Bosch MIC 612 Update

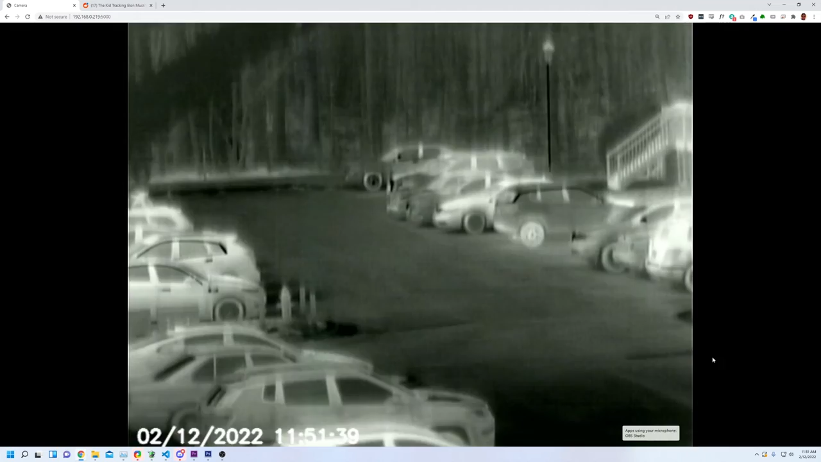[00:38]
screen and it will take up as much of the screen as it can. It is in a old school 4
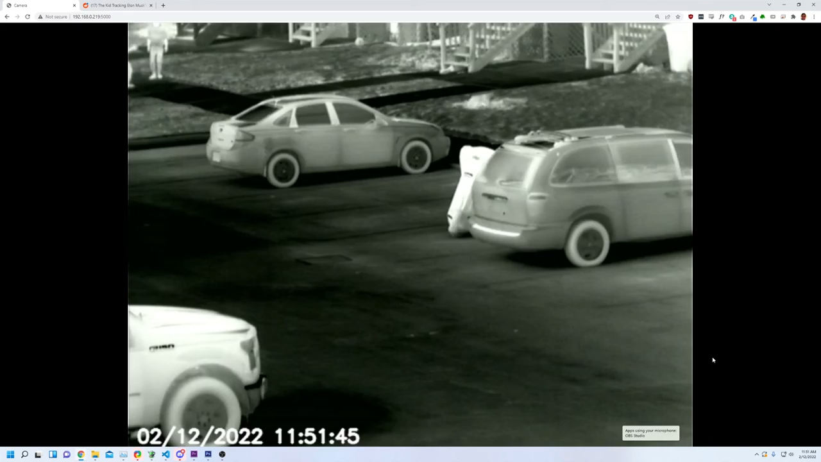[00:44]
by 3 aspect ratio so it won't take up the whole screen but it'll take up most of it.
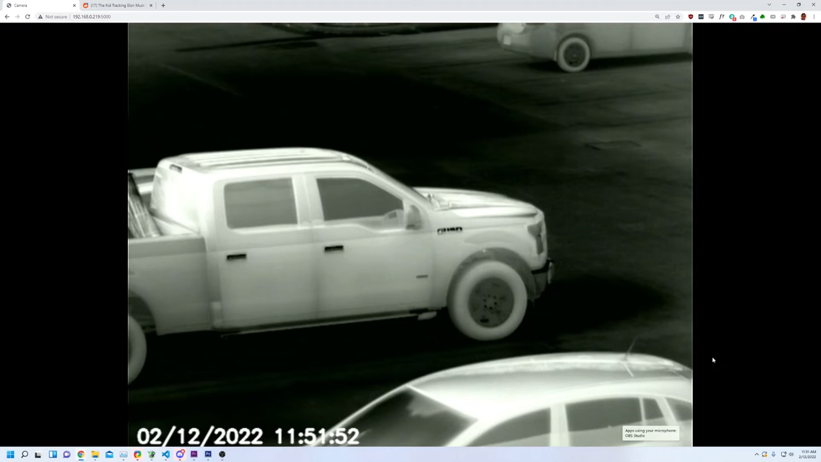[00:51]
And beyond that I can show you the code that I did to make this happen and that's right here you